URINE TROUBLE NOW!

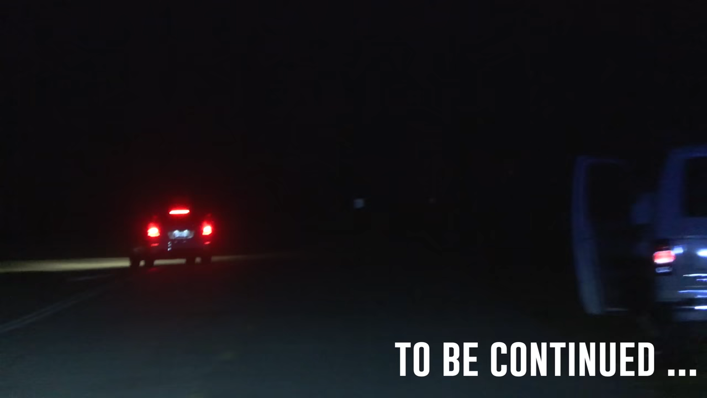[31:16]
Dispatch 420, uh, I got a known driver fleeting from me, uh, highway coming from Greenfield into Dutchburg.